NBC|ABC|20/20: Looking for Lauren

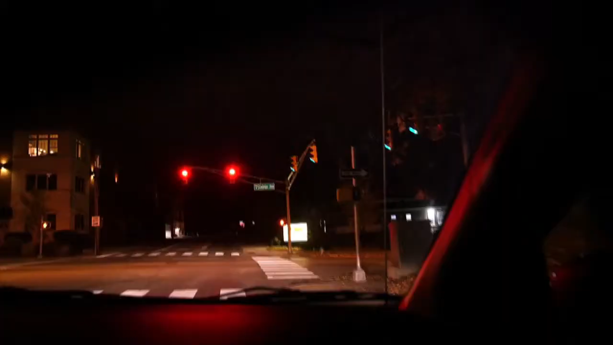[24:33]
The key question about to be asked of James McClish is whether in the early morning hours at this intersection in Bloomington,